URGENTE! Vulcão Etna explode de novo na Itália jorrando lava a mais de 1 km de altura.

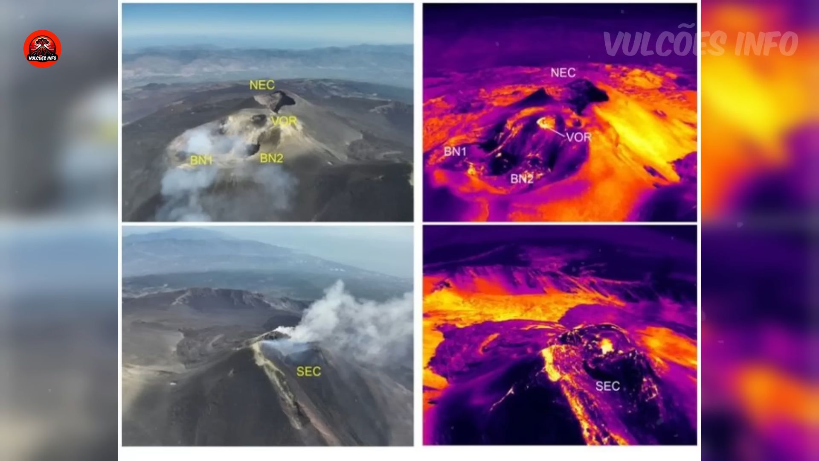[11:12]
O mapa à esquerda é dos campos de lava de 4 e 7 de julho. E os mapas à direita são um mosaico térmico que foi criado com imagens de drones feitas em 8 de julho. E também vento.